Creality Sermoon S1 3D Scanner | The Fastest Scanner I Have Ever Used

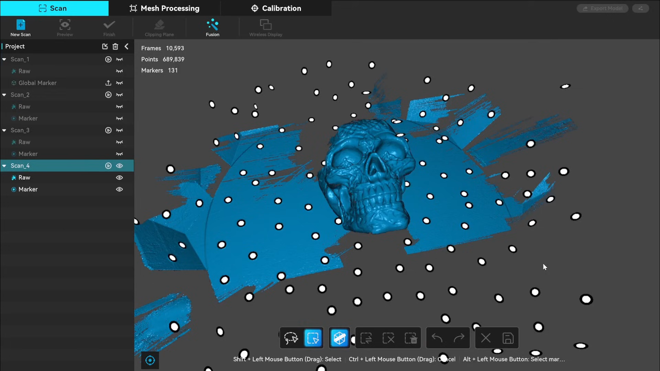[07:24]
that i had all the scans
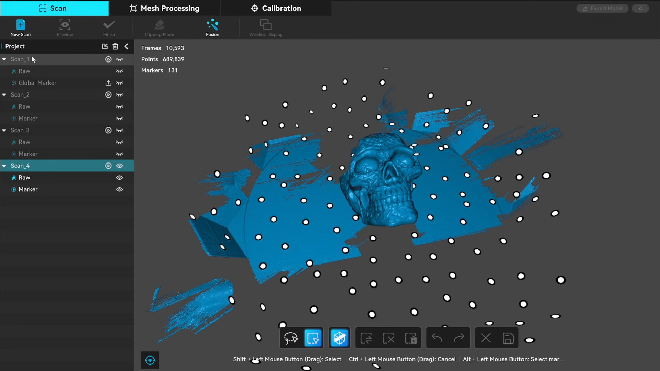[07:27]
i can go in and remove all the pieces that i don't want like the base and any stray floaters you'll need to
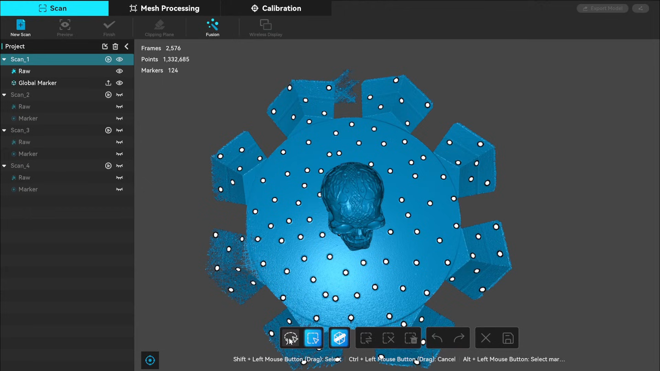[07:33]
keep at least six markers in there otherwise you'll get an error from the software i'll do this for each of the scans and
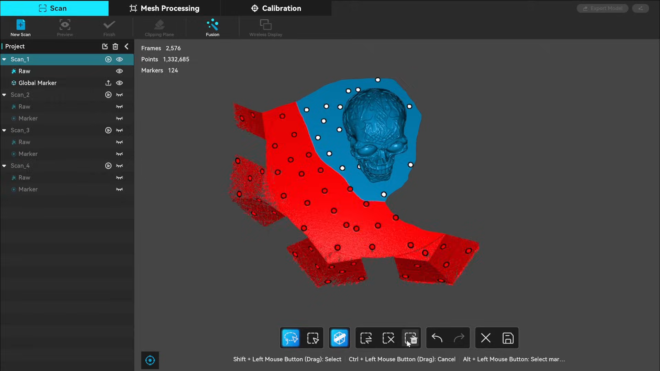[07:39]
then i'll be right back now i can highlight
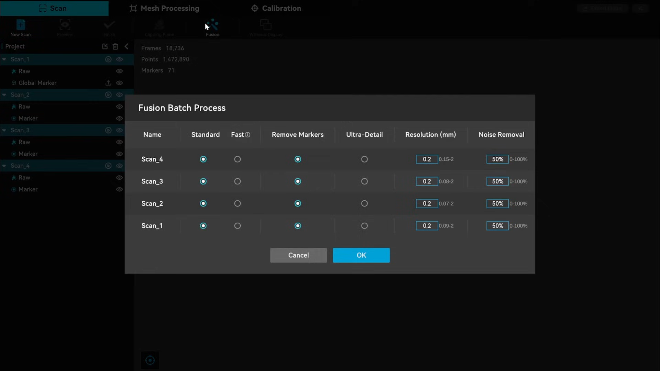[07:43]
all the scans and click on fusion to batch fuse them all at once depending on the resolution
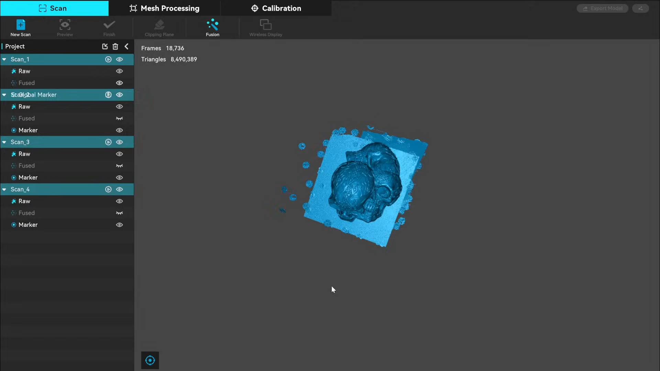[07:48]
you set this can take a little bit of time for it to run through each
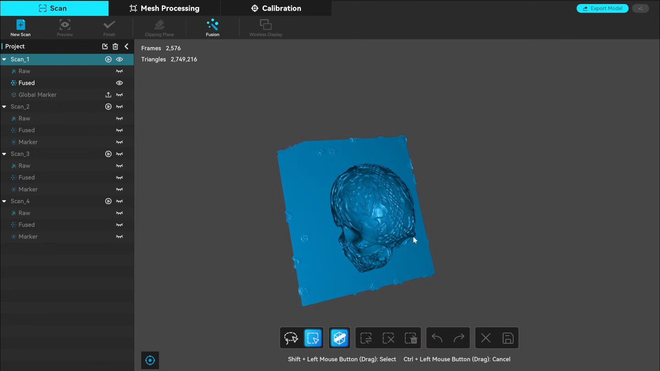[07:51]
one once the fusion was complete i could go back in and remove all the rest of the pieces that i didn't want since a lot of it is overlapping i wasn't too concerned if i cut a little off the bottom that was touching the base once
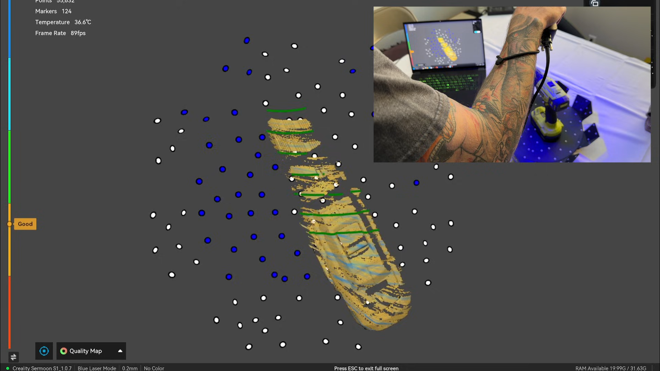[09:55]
on the turntable to start scanning for this first scan i started with the parallel lines to try and get the
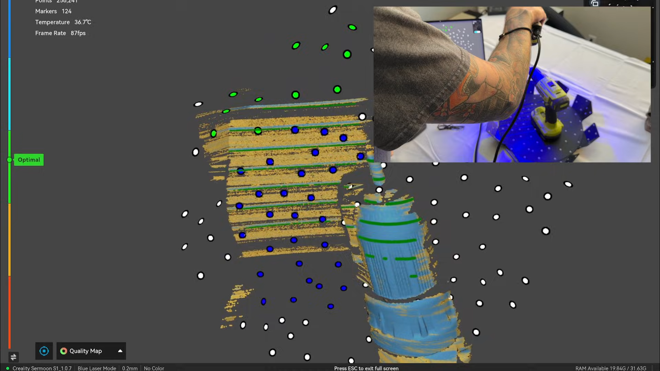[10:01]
best possible detail and set the resolution to 0.2 this drill was a little trickier to scan
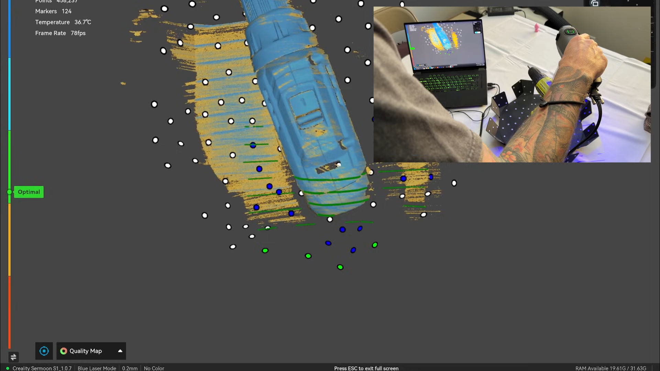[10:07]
as it is oddly shaped but so far so good i will speed this up a little again so
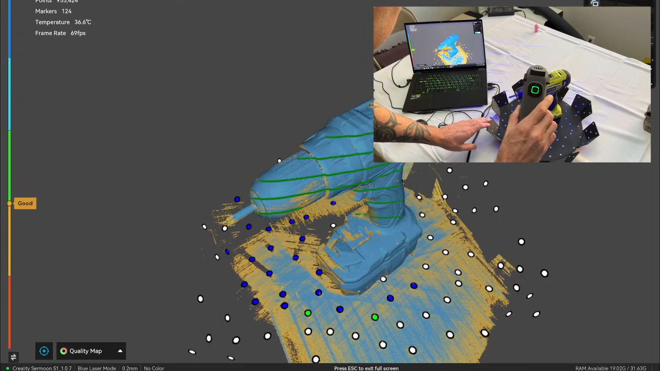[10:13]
you don't have to sit through this entire process once
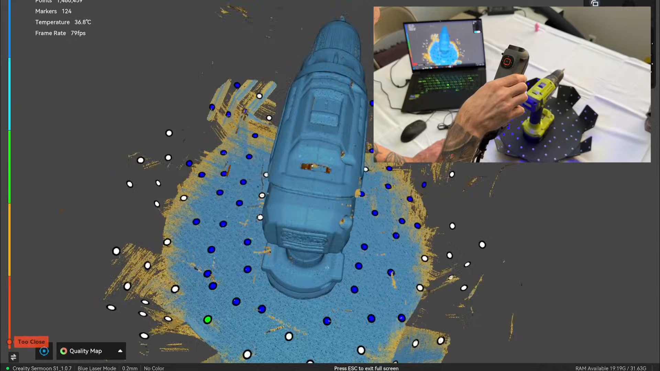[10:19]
the initial scan was done i hit finish and turned the drill on the side
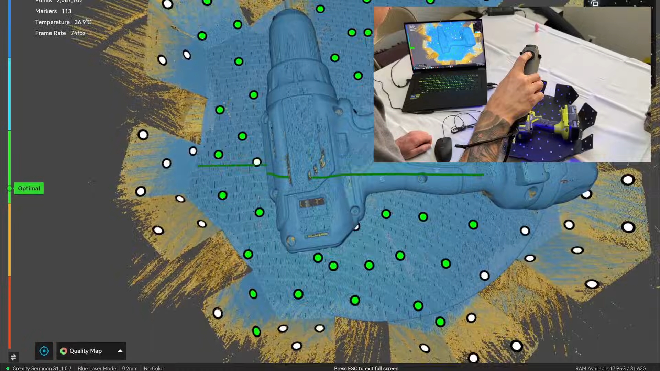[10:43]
here you can see that i switched the single line mode to try and capture the holes on the side
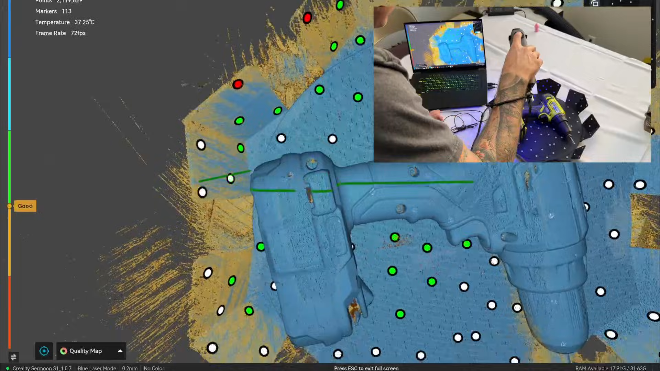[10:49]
i continued this entire process starting new scans each time and